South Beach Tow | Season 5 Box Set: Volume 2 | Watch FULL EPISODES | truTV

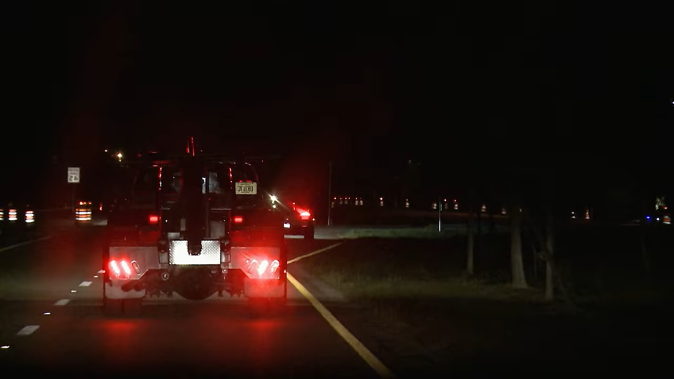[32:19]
Man, it look like they about to turn into that hotel right there. You better get this Porsche. Dog, I got this.